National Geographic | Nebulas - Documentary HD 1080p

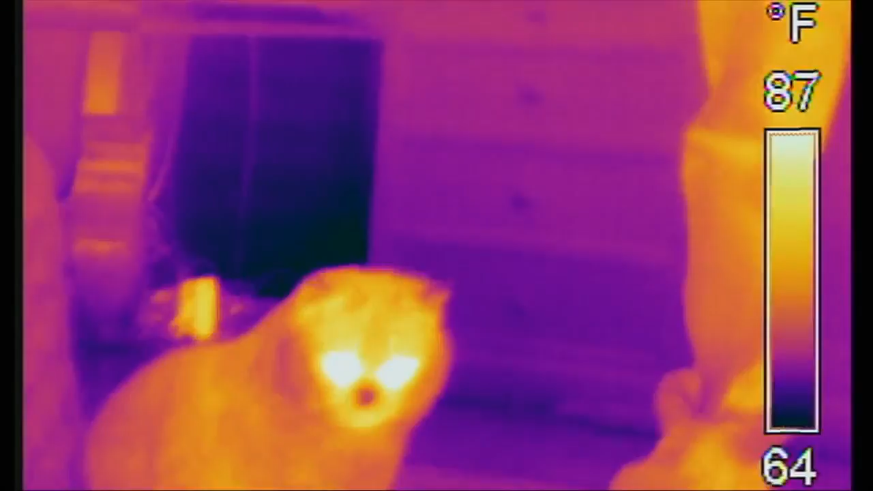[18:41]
On screen: scale top 87°F, scale bottom 64°F
Since infrared light is emitted by anything that is warm, it's often used to detect heat. In special cameras, each temperature is detected as an infrared color that we can't see,
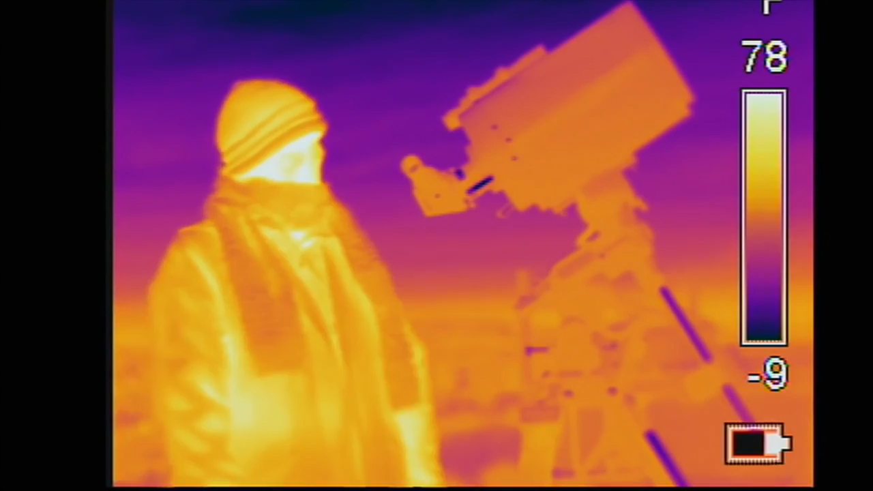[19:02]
heat to reveal some amateur astronomers working in the dark of night, when otherwise we'd have to turn on a light to see them at all.